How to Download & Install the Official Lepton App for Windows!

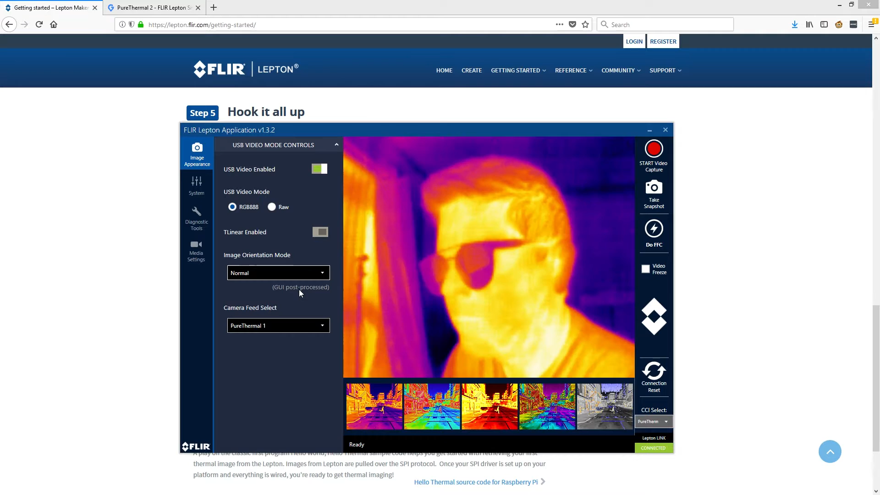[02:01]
You can also record video from the app which is saved in your video directory.